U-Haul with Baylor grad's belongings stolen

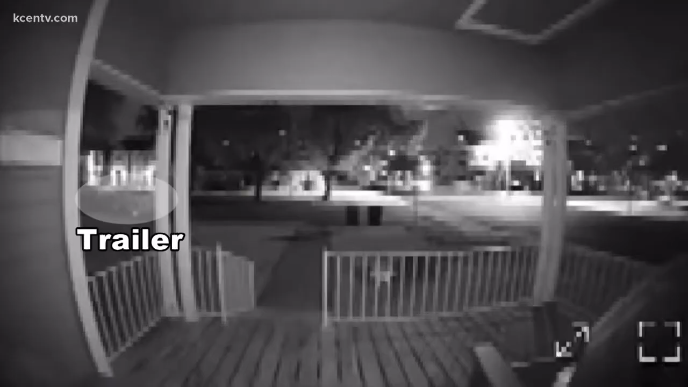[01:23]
Rainey's neighbors caught it all on camera. The trailer is there. A truck pulls up, and then it's gone.
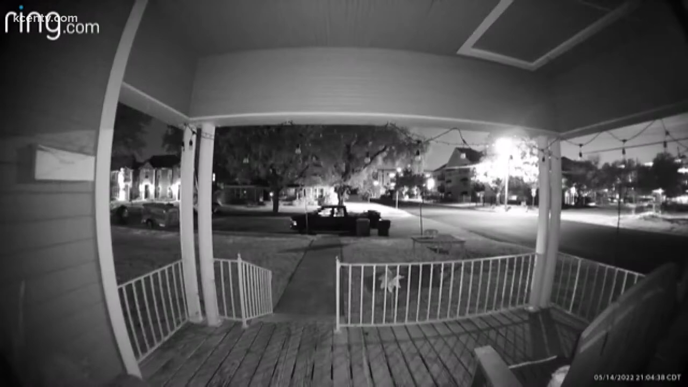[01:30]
Neighbors believe it's the same truck that was at the property earlier asking about items in the yard. There's just been a lot of like theft in general, and it definitely doesn't make us feel safe.